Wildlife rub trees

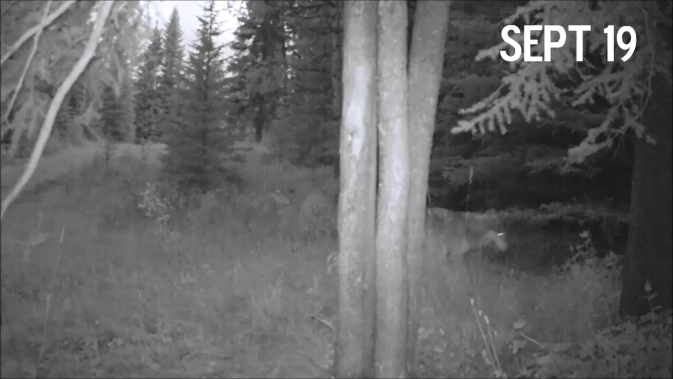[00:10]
On September 19th, two grey wolves arrive and appear to be marking the area surrounding the wildlife tree. A few days later, a bull moose comes in and checks out the tree.
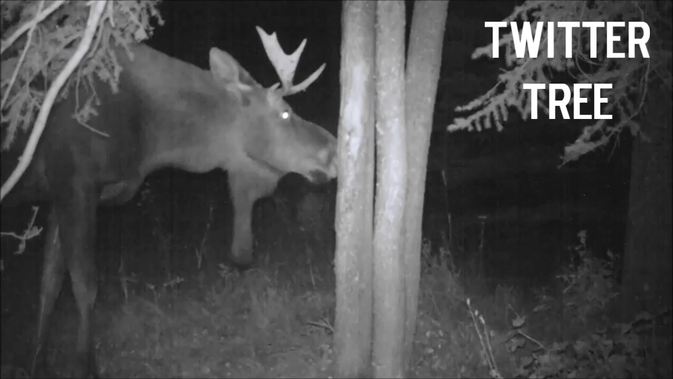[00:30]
You have probably heard the term bear rub tree, but I have nicknamed them Twitter trees.
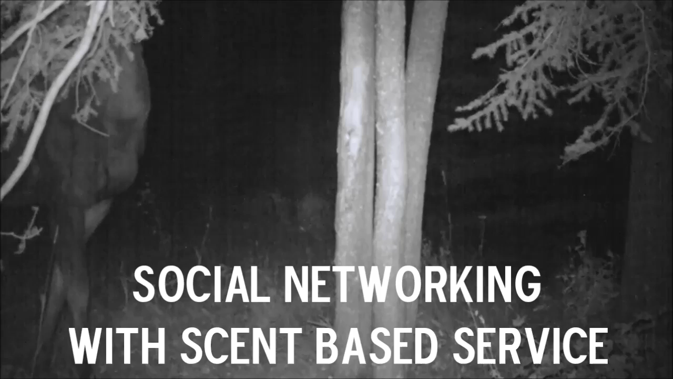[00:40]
Bears are the main followers of Twitter trees, and they tweet with enthusiasm.
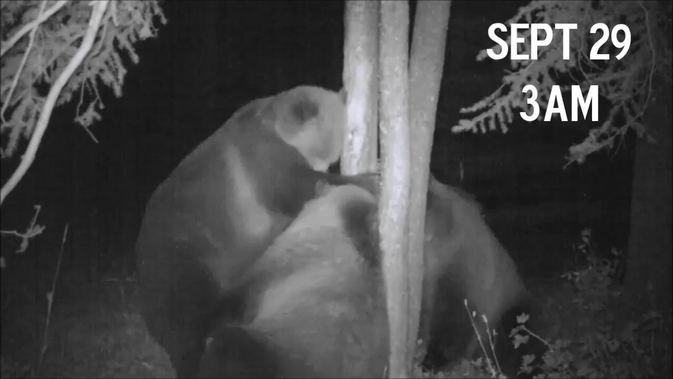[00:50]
A few hours later, on the same day as the three bears had rubbed on the tree, some coyotes come along, and they aren't very impressed with the tweets the bears left behind.
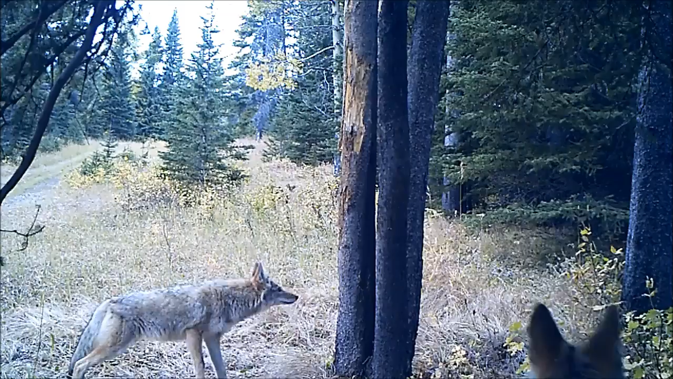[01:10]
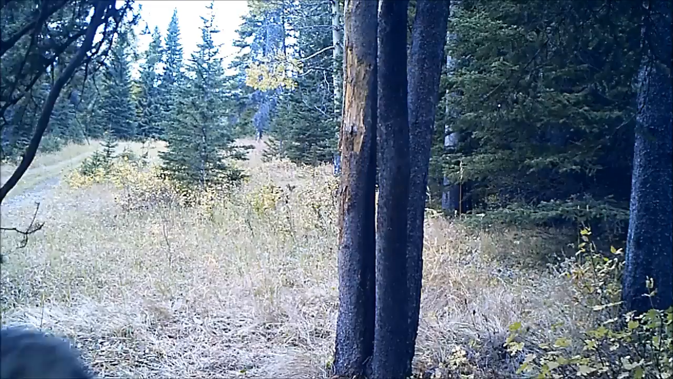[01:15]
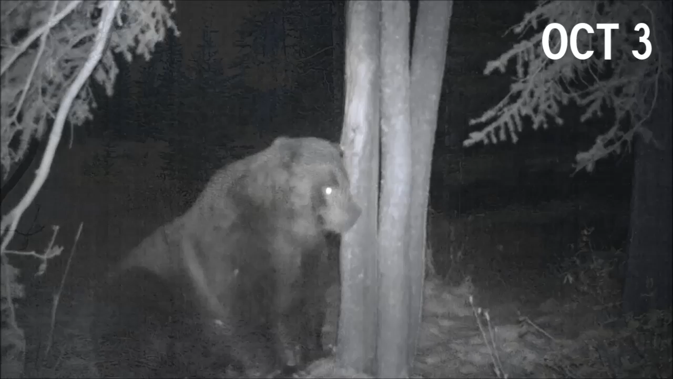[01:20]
It's October 3rd, and there's snow on the ground, and a big old male grizzly comes and checks out the tree, and he appears to be in great health and ready for the denning period. Unlike the coyotes, this bear seems to really like the scents the other three bears left behind. It seems he starts reminiscing about the warm, lazy days of summer.